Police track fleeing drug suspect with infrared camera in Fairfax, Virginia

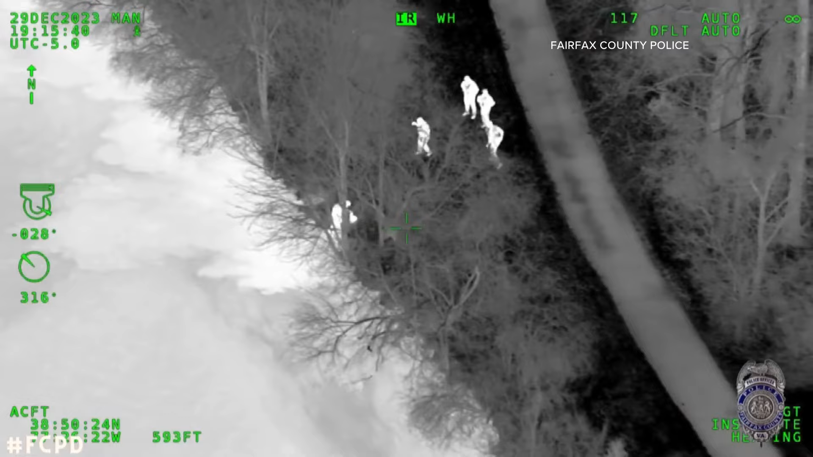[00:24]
It captured the man jumping into a nearby pond in an attempt to avoid getting arrested. Officers in a canine were eventually able to get him into custody.
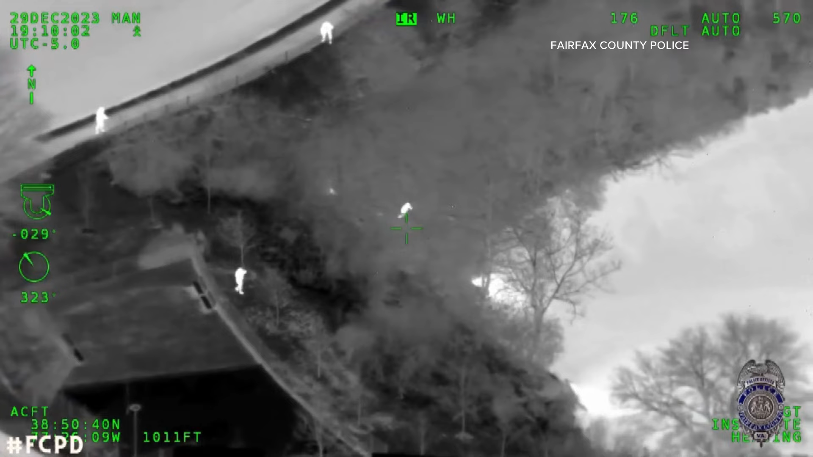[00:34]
Fairfax County Police say they want criminals to chill out, but this isn't exactly what they were going for.